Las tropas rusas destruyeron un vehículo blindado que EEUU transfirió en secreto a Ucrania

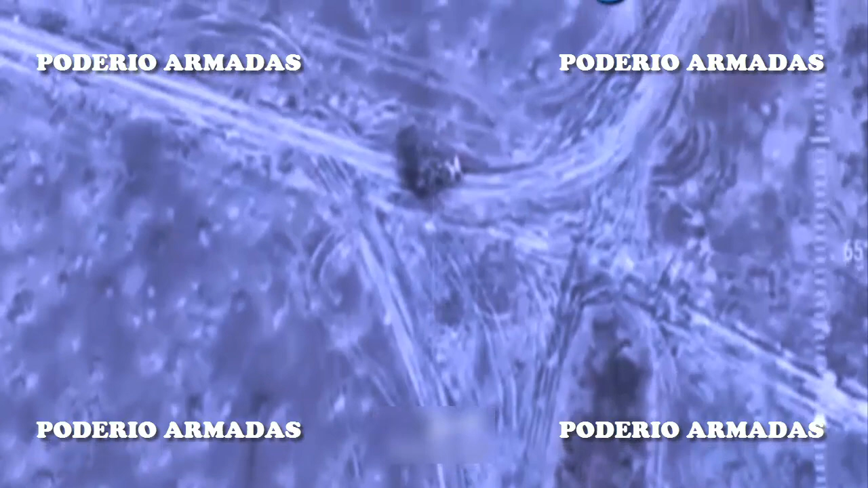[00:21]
Soldados rusos de la vigésima primera brigada de fusiles motorizados de las Fuerzas Armadas Rusas lo alcanzaron con la ayuda de misiles antitanque Imbar M del complejo Reflex.
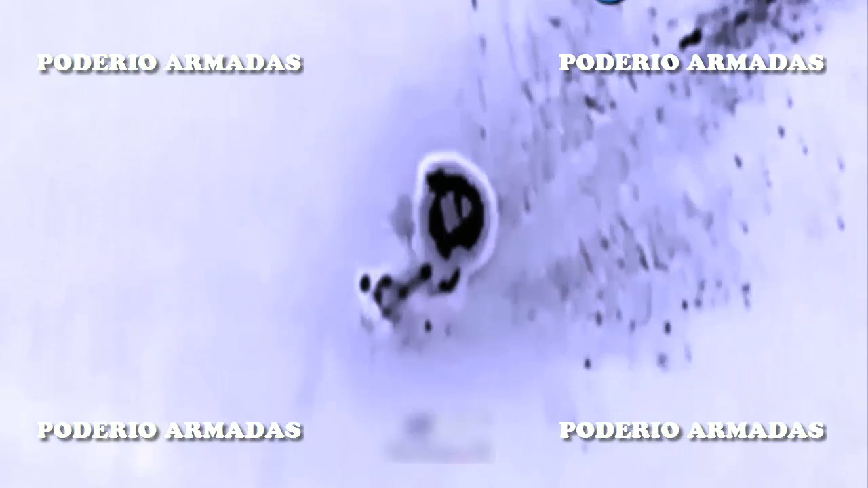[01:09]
es capaz de retirar minas de un corredor de hasta 100 metros de largo y unos 8 metros de ancho.
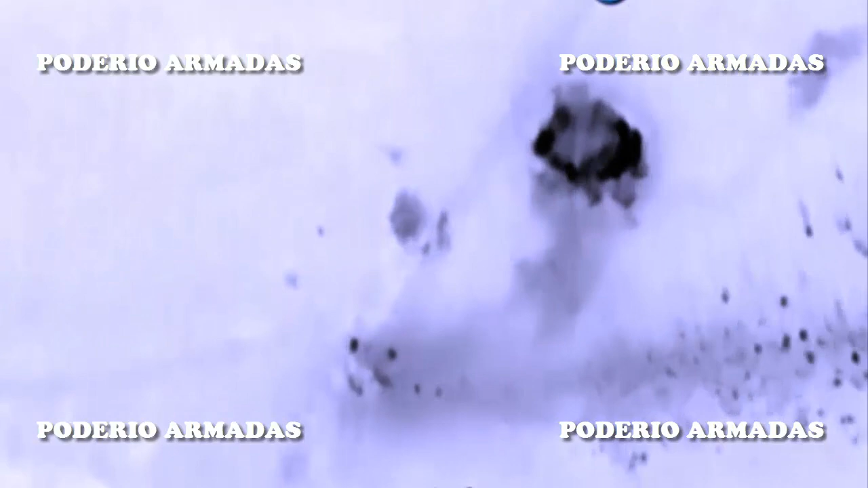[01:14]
Los militares rusos alcanzaron la placa lateral izquierda de la torreta del M1150 vehículo de asalto,
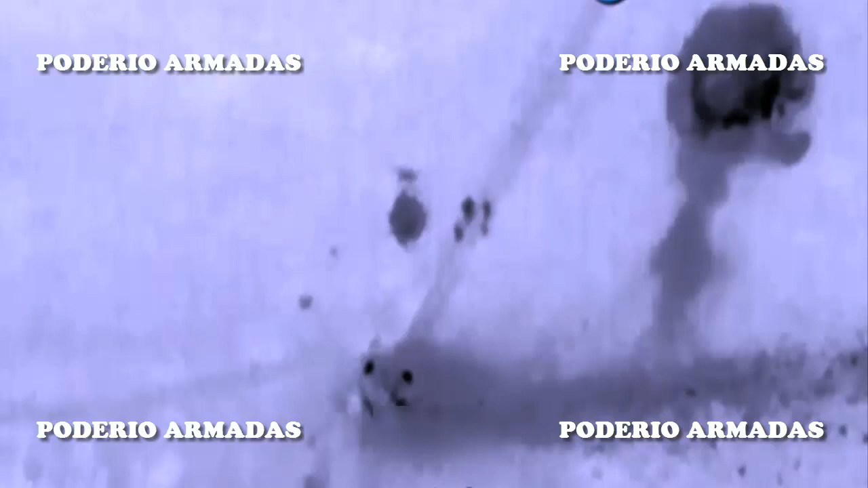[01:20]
ABV, con un misil antitanque guiado de 125 milímetros.